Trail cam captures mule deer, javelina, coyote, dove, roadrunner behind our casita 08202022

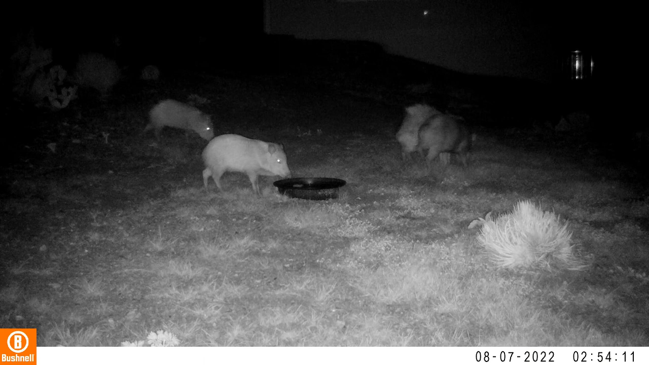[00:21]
There's one of them that has been foraging with great gusto and has stuff on both ears. And at different times, he'll shake and get one ear clean and then shake again right at the end of the segment and get the stuff off of his other ear. I always enjoy having the javelina come by. They're interesting to watch. They have some really interesting group dynamics that we'll get into a little bit more later on.
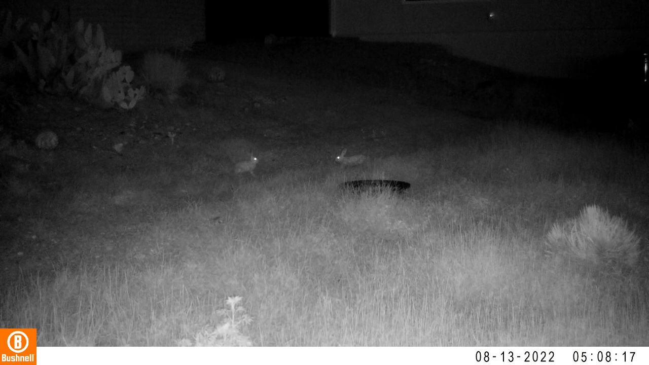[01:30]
Okay, this one I had to have because these rabbits are just crazy. Look how they just hop around like that. It's kind of amazing. I don't see too many rabbits out late at night, at least this time of the year, because, you know, they're on the menu. Look at that. Hop, hop. Now we're going to have a little bit more hopping before we'll move on to kind of a sad segment. Hop, hop. And then let's... There we go. Interesting. So we see this injured coyote with his right forepaw out of service.
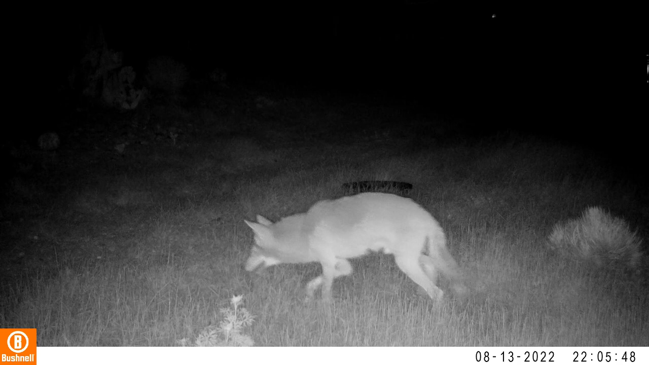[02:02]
I really hate to see that, but, again, life is tough.
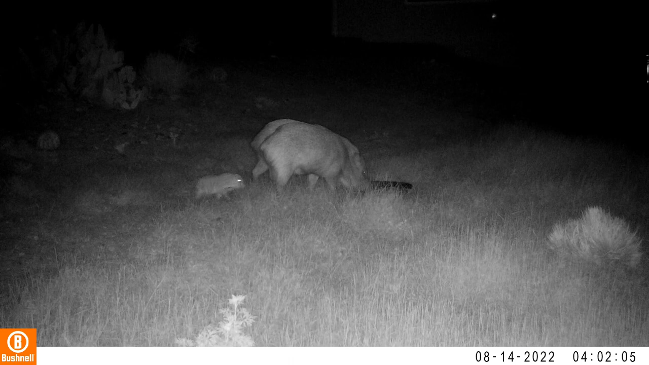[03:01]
They usually travel in groups. I have a theory that during the summer they break off into more singles than you would normally see because, you know, it's not cold and they don't need the group for warmth. So they tend to travel a little more lightly in the summer. But it's starting to get cool at night again, and the javelina are more commonly seen in groups now. This is our huge... I call it a seven point.
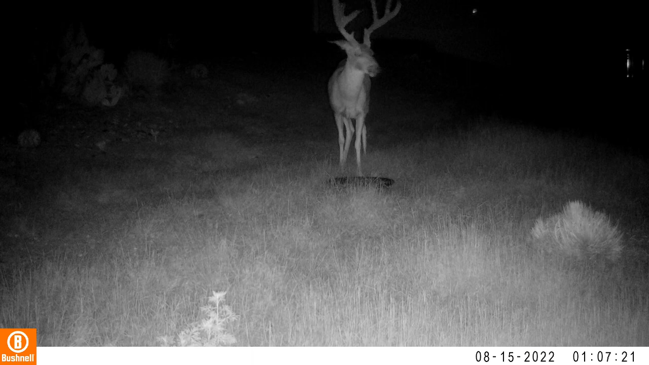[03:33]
He's got three points on one side and four on another. This is an impressive buck. Haven't seen him for a while, but here he is in the evening. And then in two different days, you'll see him here.